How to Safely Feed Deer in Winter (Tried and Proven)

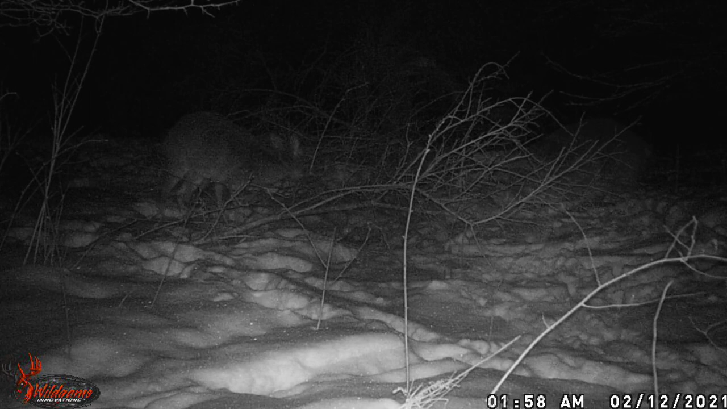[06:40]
and for some reason i was able to get a series of about 12 or 15 videos of this little buck chowing down on the fresh vegetation that was now at his height where he could reach one final thought maybe you don't have fruit trees on your property you can do the same thing with